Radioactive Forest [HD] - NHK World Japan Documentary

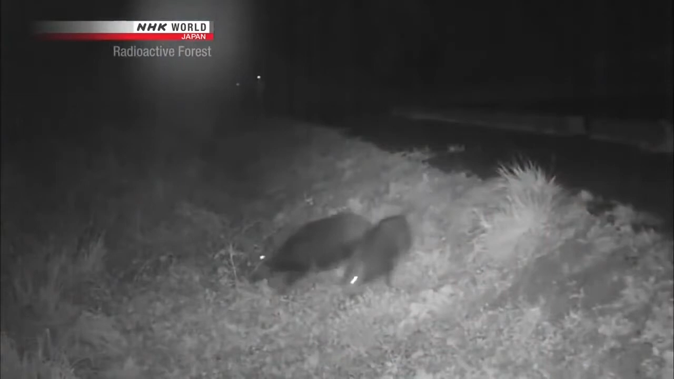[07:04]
They're eating the roots of grass.
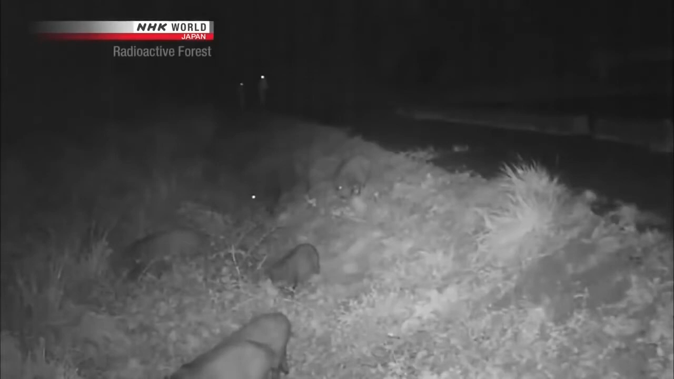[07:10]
These hotspots are believed to be one of the causes of the contamination of wild animals.
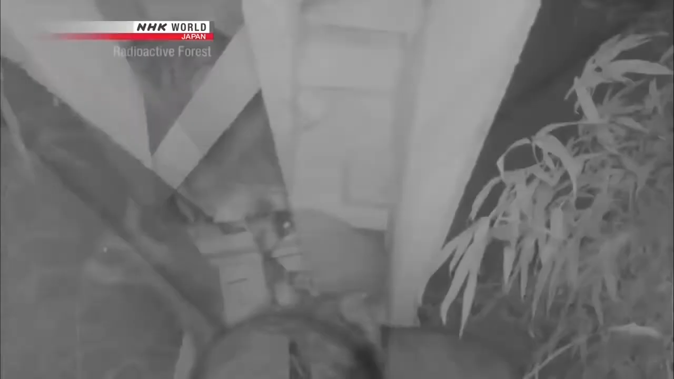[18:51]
The opening is only about 10 centimeters wide, but it's no problem for the raccoons.
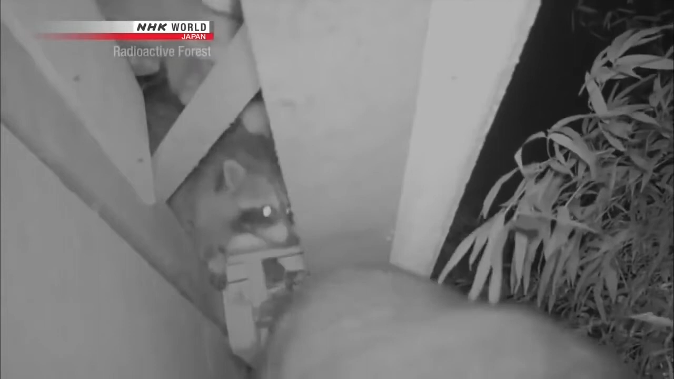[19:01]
They slide in and out easily, one by one. The raccoons are using the space above the ceiling as a sleeping area.
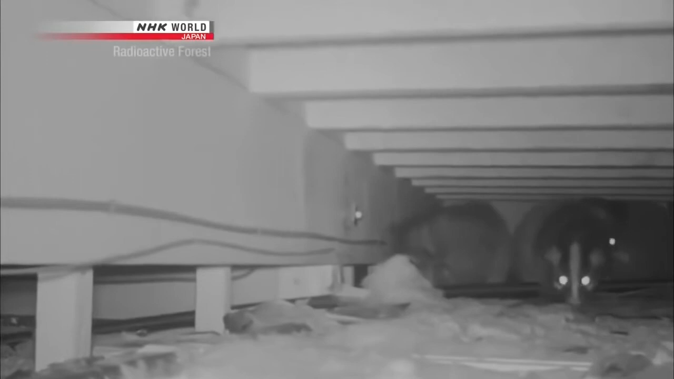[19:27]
These vacated houses are serving as good substitutes.
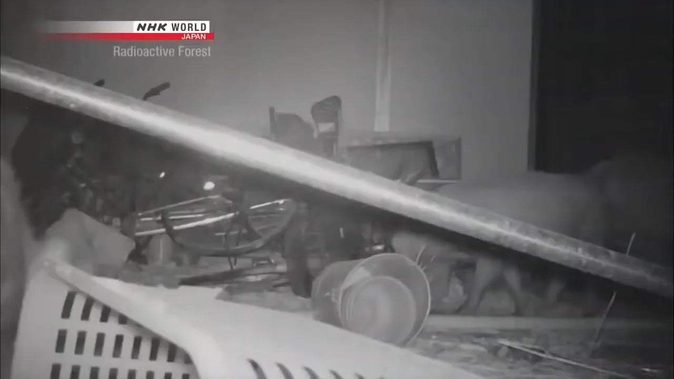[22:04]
This house that has weathered the elements is a perfect sanctuary for the wild boars.